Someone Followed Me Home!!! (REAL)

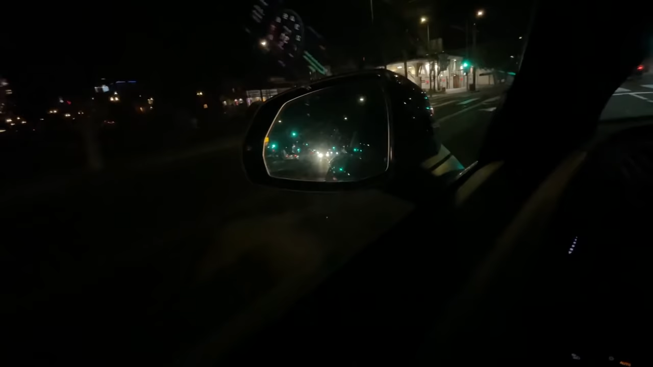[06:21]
out right now and the lights are shining directly at the side view mirror he literally was close and then all of a sudden he backed up made so much like distance between
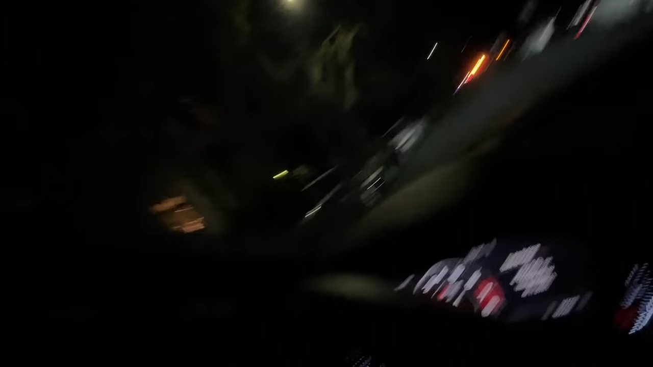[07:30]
i think i actually might have lost him sorry guys this video is probably super dark oh geez there's like open the car
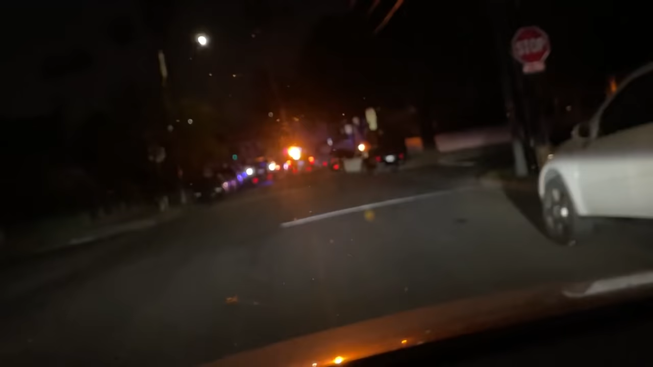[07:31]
what is going on legit so many cops right there all right guys i'm gonna get out of the car right now because the cops are here
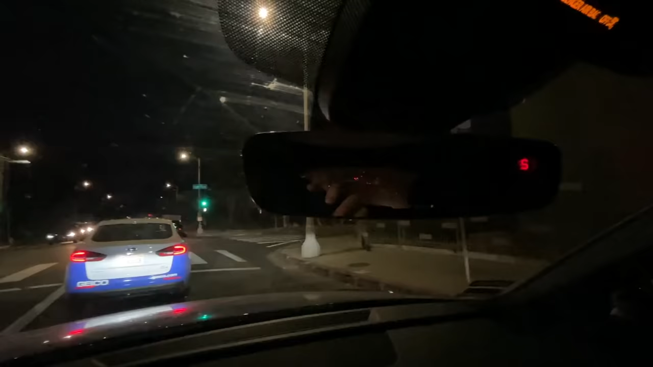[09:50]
behind the car that's behind me or like a white top and i
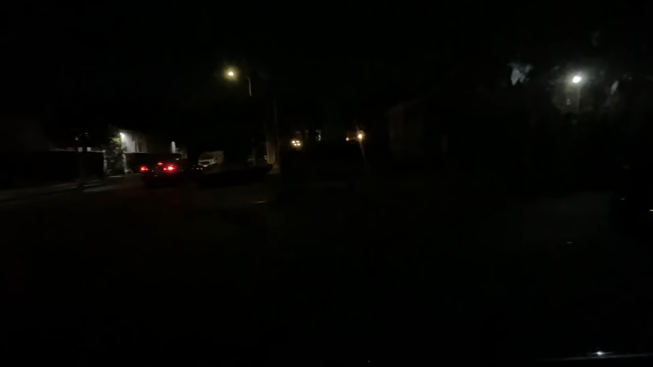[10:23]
they're slowing down it's not it's not a range rover though that car literally pulled to the side and it looked like it was about to go right behind me i freaked out i legit my